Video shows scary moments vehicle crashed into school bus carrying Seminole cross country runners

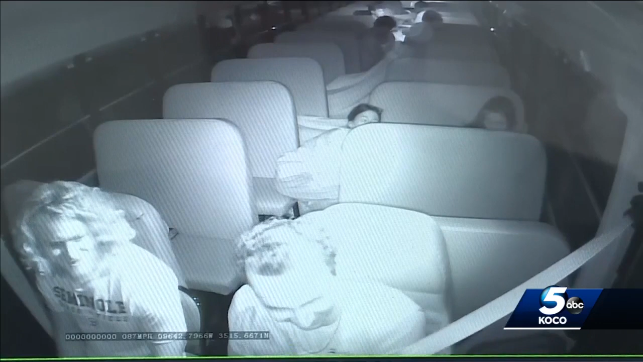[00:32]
Inside this school bus, Seminole's cross-country team fast asleep as they embark on their long trip to Lawton. You can hear the coaches talking about the upcoming meet that day when life changes in a heartbeat. OHP says a sleepy driver had just gotten off a night shift when he crossed the center line along Highway 3.
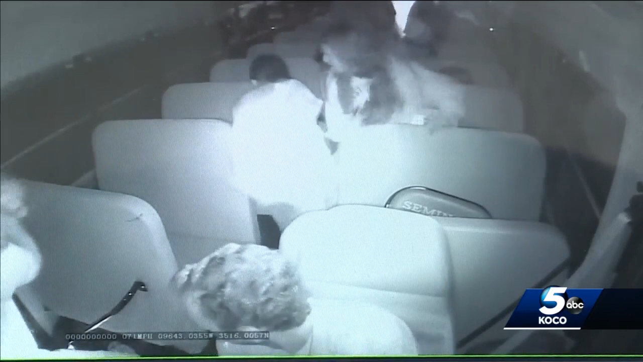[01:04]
That bus driver, one of the coaches, along with the other coach, calmly tell everyone to get off the bus when a driver who stopped runs over, telling the coaches diesel fuel is leaking out.
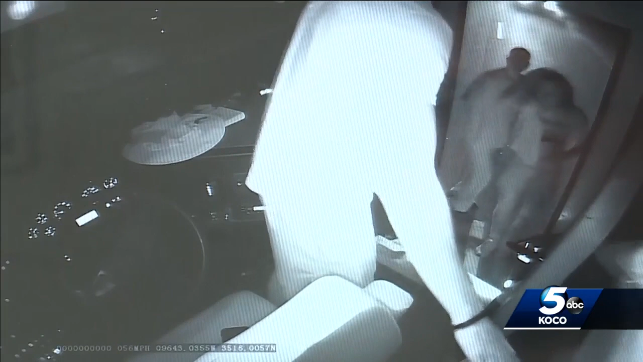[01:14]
Hey, go, hurry up! Hurry up! Hurry up! Hurry up! Hurry up!
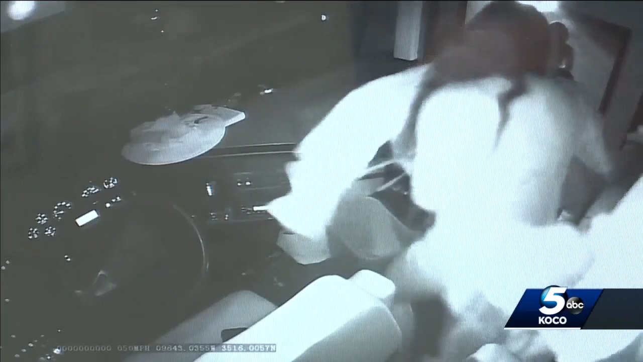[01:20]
The 18 students, shaken up, file out one by one onto the highway unharmed. Seminole superintendent crediting Coach Sanford's reactive driving for saving their lives.
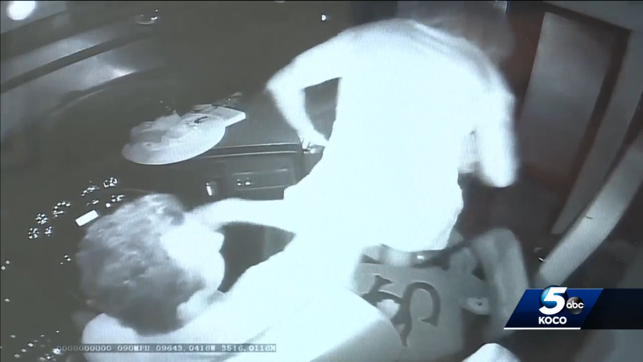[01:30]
It was very close to the bus being turned and flipped on its side at least once or twice,